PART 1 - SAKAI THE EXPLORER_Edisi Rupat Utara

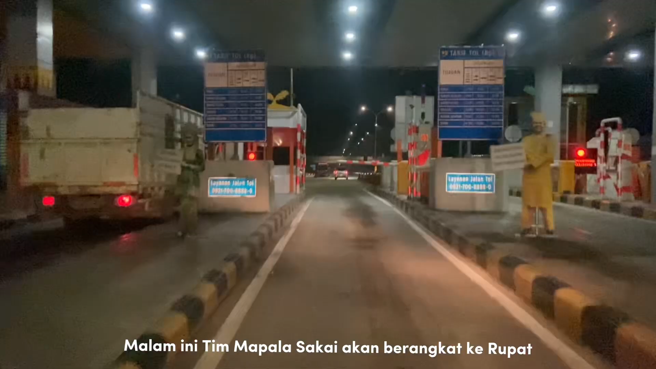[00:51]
Malam ini tim Bapak Saka akan berangkat ke Rupat melewati tol Pekanbaru Dumai.